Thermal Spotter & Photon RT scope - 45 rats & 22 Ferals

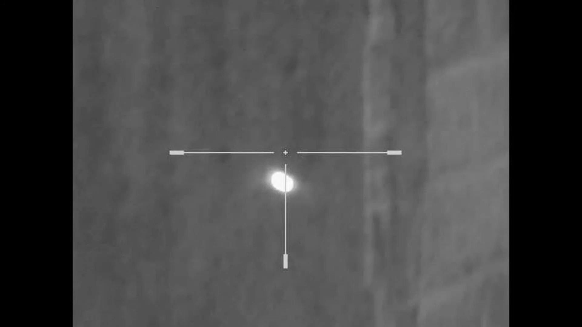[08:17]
Right, my Wildcat zeroed at 25 meters. So I've zeroed the twin muzzle mounted lasers
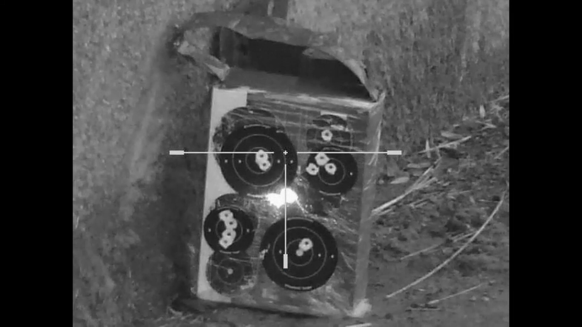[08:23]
at 9 meters because that's the height of the apex of the roof where the ferals tend to roost above my head. Just doing a zero check. This is at the back of the barn looking through some chicken wire.
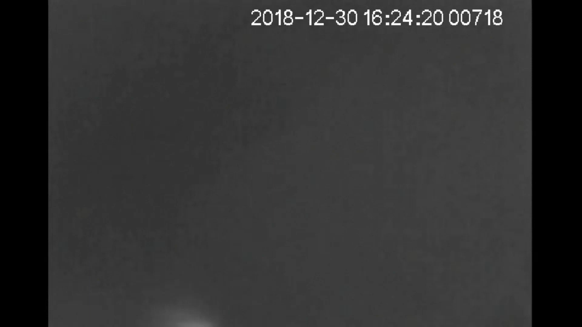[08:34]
One or two roosting birds visible, but I'll have to shoot them later from outside. Back in the main barn, and just before I left, one rat spotted in the distance with a thermal.
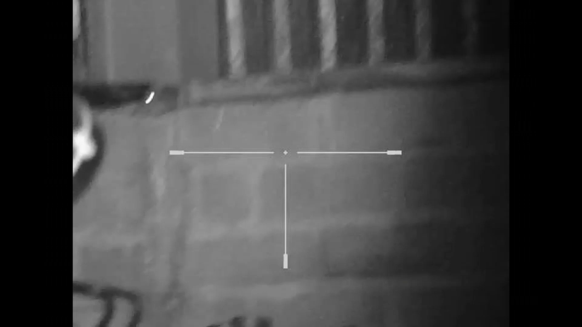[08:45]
This is a view through the Photon RT night vision scope.
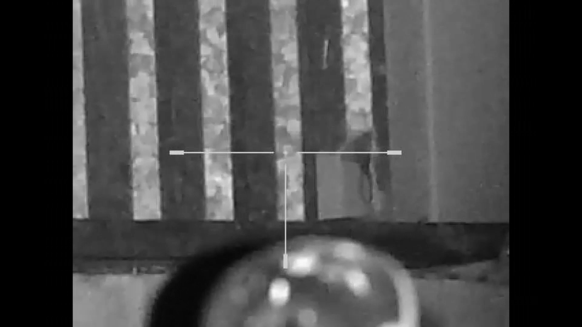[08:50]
Smallish rat. Pop, and down it goes.
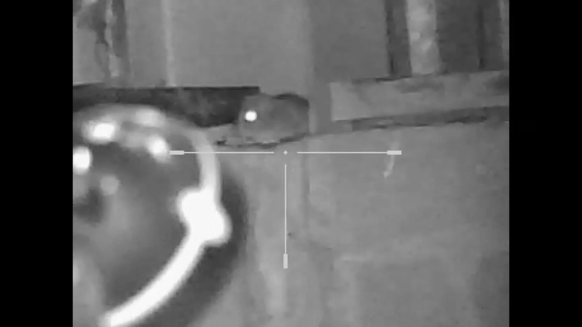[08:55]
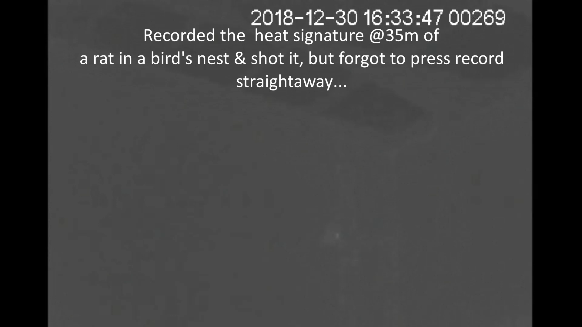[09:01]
Back in the second barn, the faint heat source is a nest, which I shot the pigeon in that nest last week.
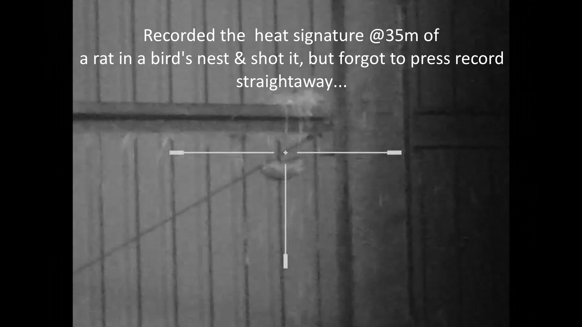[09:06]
So I've now been back twice and found rats in there.
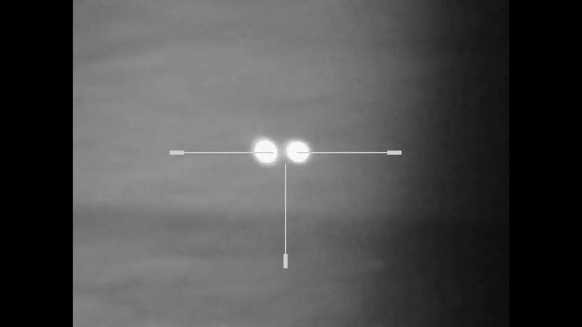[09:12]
That was shot from about 35 metres away.
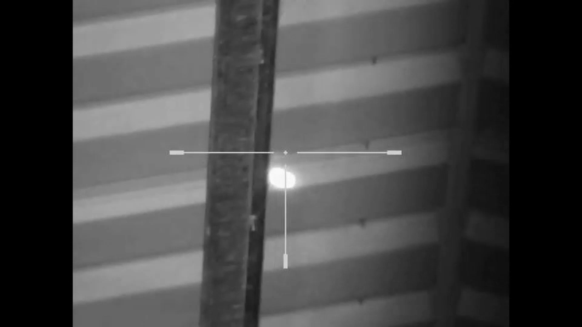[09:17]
Crawled out, dead. This is just above my head with the twin lasers.
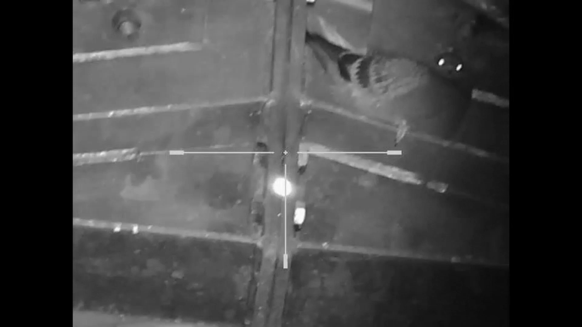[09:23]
And one dot shows that I'm 9 metres zero.
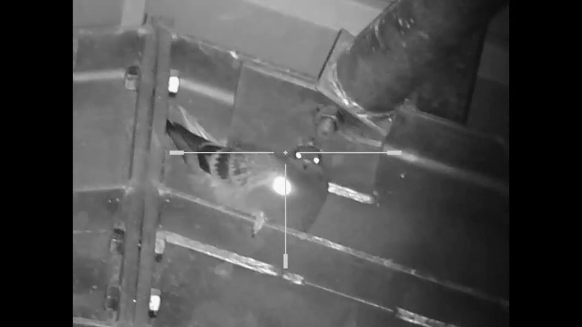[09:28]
I don't want to dazzle the bird, so I'm just going for a heart and lung shot here.
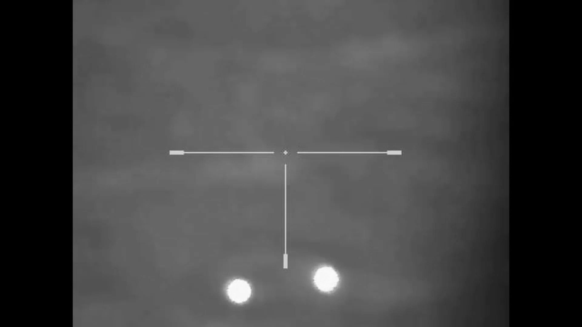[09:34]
I'll quickly refocus the RT scope.
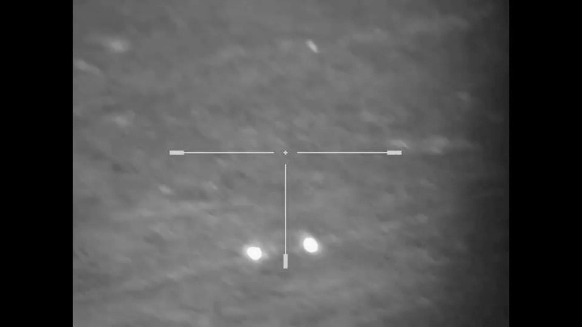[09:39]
And the floor in front of me. And there's the bird dead. One last sparrow.
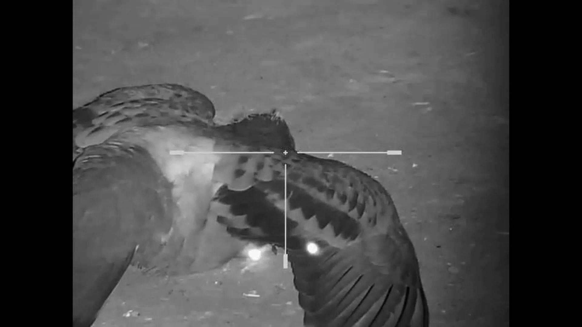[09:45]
That's the view of it through the thermal.
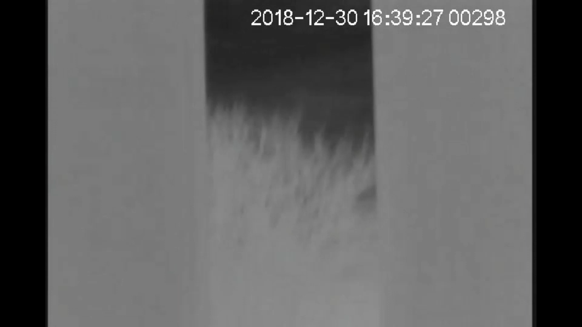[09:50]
I'm scanning around. I see a second feral roosting there, tucked in behind a beam.
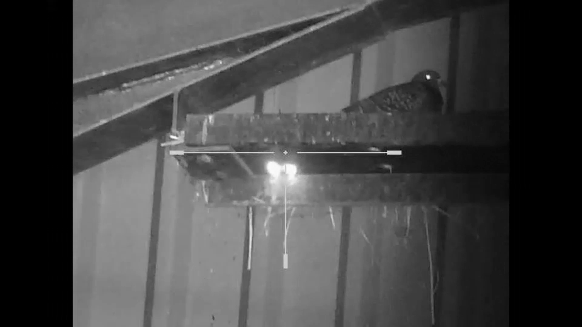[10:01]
Moved a few meters further away. This is about 15, 20 meters away from the feral.
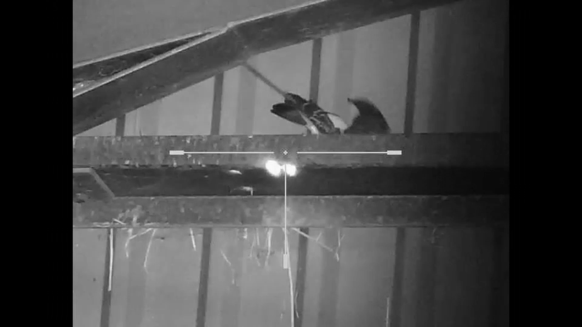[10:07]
Bang, down it goes. Flapped around for a little bit, and unfortunately didn't flap enough to flap out of that metal gutter.
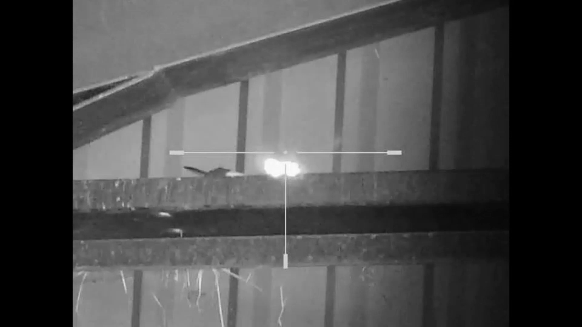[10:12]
So, farmer will have to recover that one with ladders sometime. This is the view through the thermal.
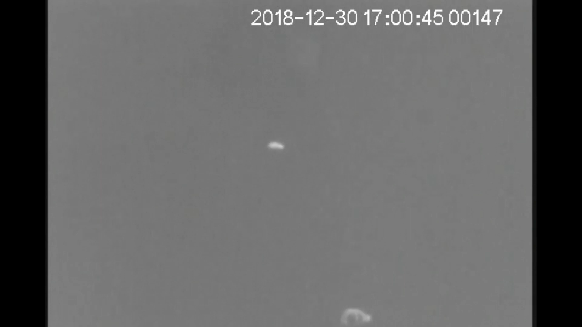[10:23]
The feral are dead in front of me, and a dead rat in the distance. Missed recording.
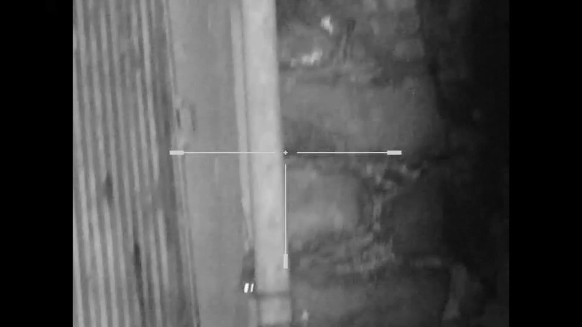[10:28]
This is at the back of the barn. There's a rat down the side of a gutter.
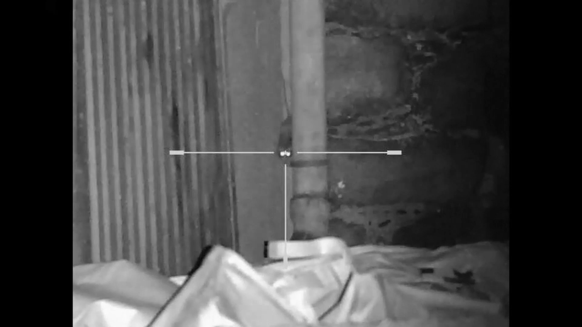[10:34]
Solid shot from behind, back of its shoulders.
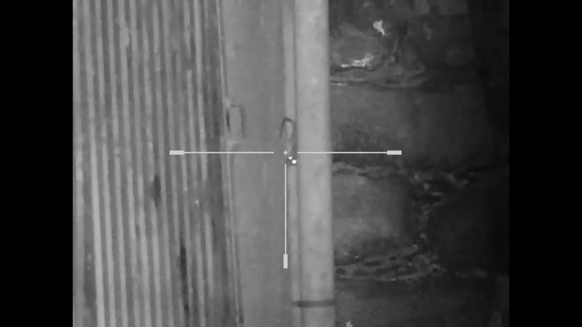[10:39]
I think it's pretty sure it's dying, but it didn't.
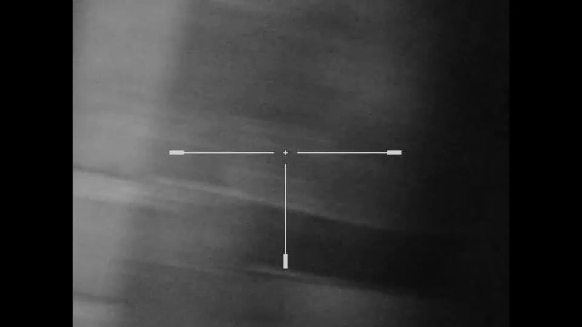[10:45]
So it scurried away at the back of some corrugated tin,
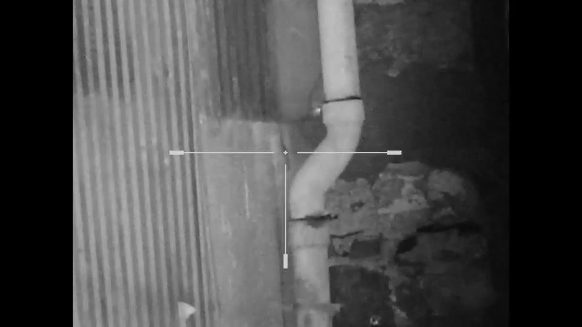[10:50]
and then probably dropped dead from experience.
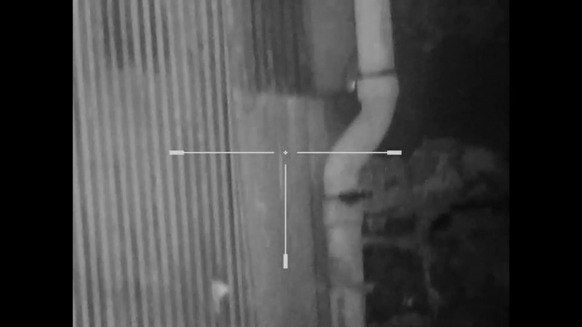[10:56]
Scanning around, there's another one.
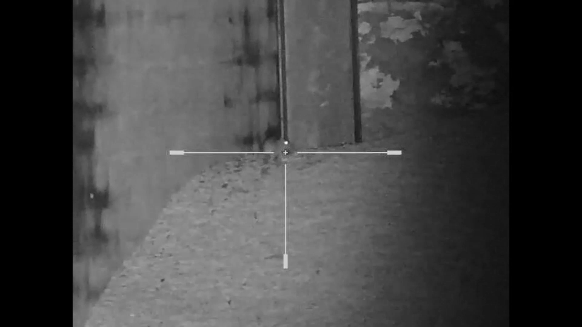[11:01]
This is about 30, 35 meters away from where I'm standing, braced against the concrete wall. Headshot, down it goes.
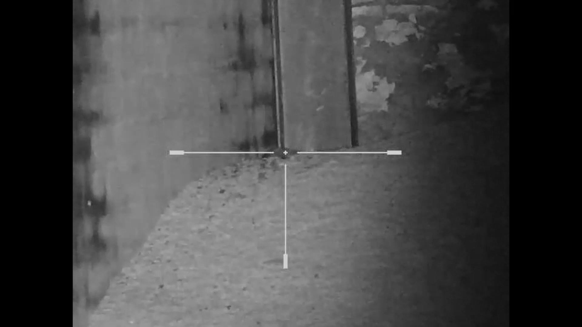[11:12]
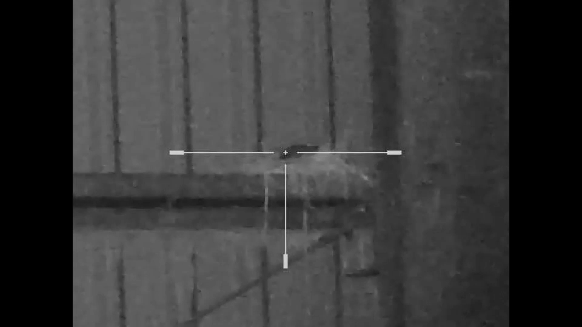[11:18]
This is a different day, that same ex-pigeon nest again. 35 metres.
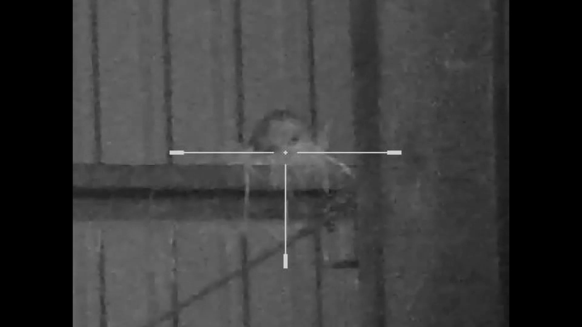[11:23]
Bang, squealing. Climbs out, falls to the ground.
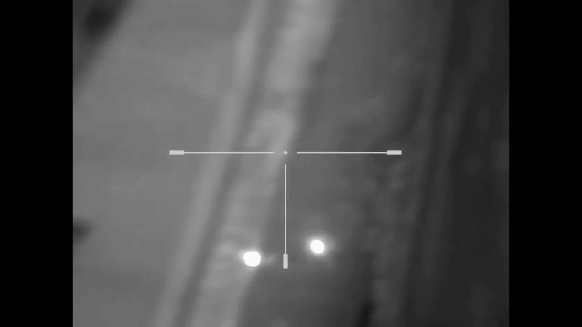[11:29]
We covered that one later.